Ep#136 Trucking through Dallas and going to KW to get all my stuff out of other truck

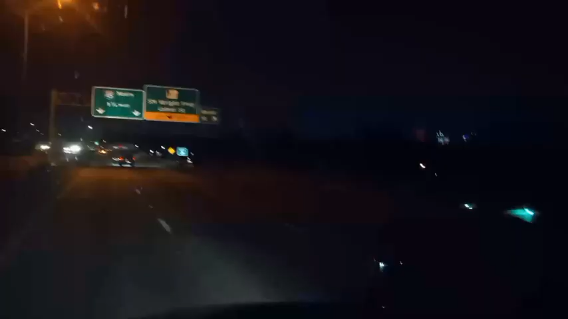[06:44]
here's the skyline over there folks see that big red building over there yeah the big red one that's where the bus station is right down at the bottom of that one we'll be over there here soon yep right there it is folks there's dallas but yeah like i said that big red building that's where the bus station is that's where i was at the other day and i recorded the building was right there
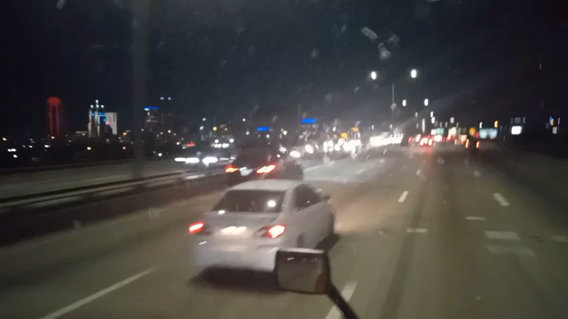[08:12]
but yeah right near that big red building again that's where the bus station is in dallas all right all right i'll get back with y'all folks here in a little bit hey folks here we are coming through downtown yep yep there's a big clock on that building over there i never well i noticed it a couple weeks ago but like last week i noticed it i think but
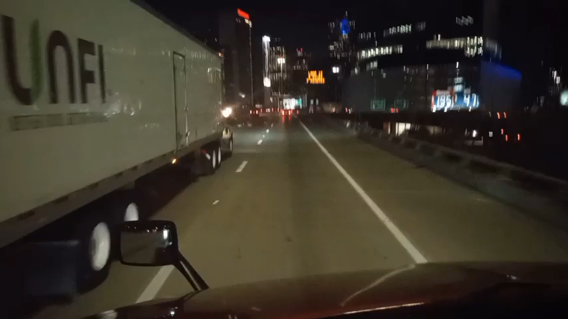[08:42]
anywho hey sir we're getting there folks we're getting there nice thing in beautiful downtown here it's all lit up i don't care too much for it during the day but when it's all lit up it's purdy it's all lit up yep yep all right anywho let's go let's go
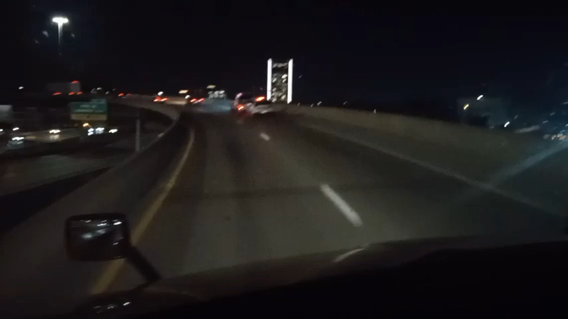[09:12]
yep and here's this bridge i don't like just cause i can see over the edge that's the only thing i can come up with i can see over the edge down to the bottom so i don't like it
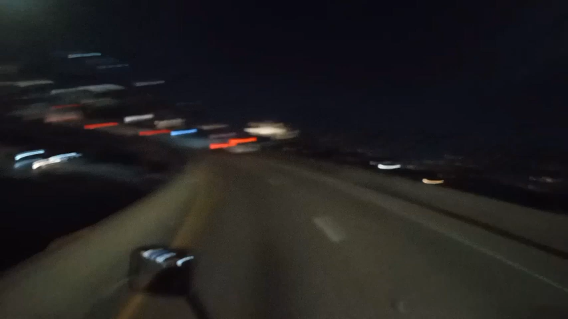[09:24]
but yeah anyhow here we are coming into town yep yep go under the tunnel up here and there's our there's the building yep yep
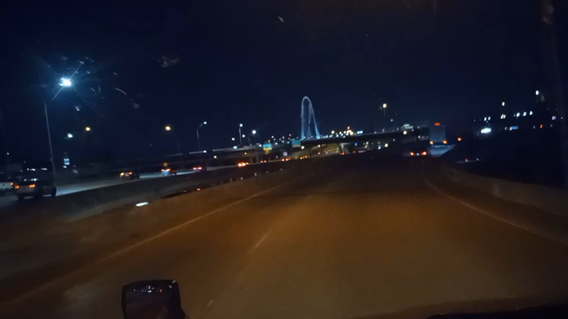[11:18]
the hell yep yep god these headlights suck on this truck well i can see as good with the headlights as y'all can on the camera i mean i'd be all right but that camera they chose a lot better than what they actually are well they barely shining on the road
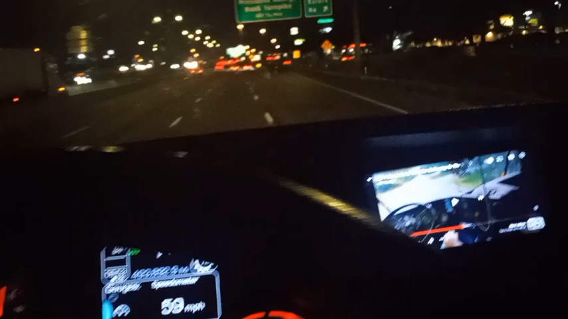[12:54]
all right folks here we are here we are ready to get off our exit yep yep right up here valley view lane that's where we gonna get off at
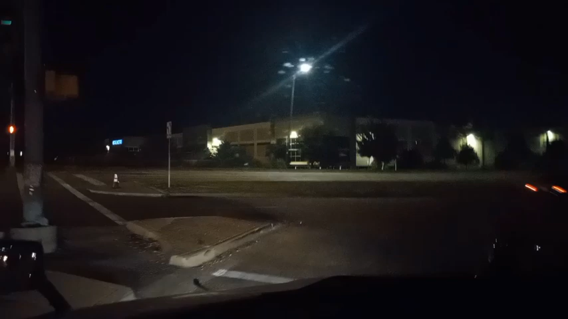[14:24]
have it going i figured that truck was getting off the exit right up and it was going to the same place i just hope it ain't one of our trucks uh he might not be yeah never mind he went on he kept on going
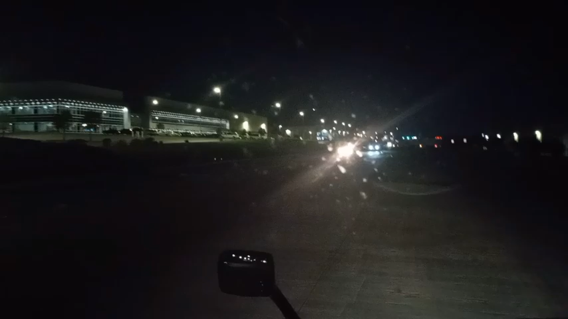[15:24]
i just got to get up in here yeah that truck's turning around so he must realize he passed it up but anyhow all right
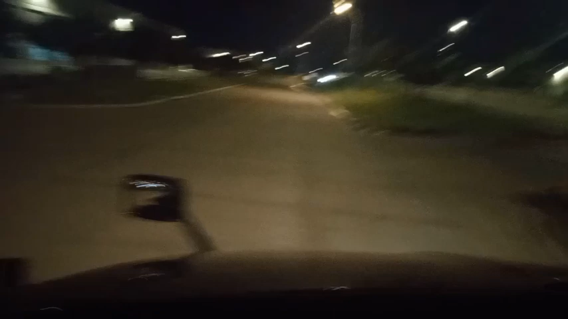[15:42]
now we're gonna get up in the yard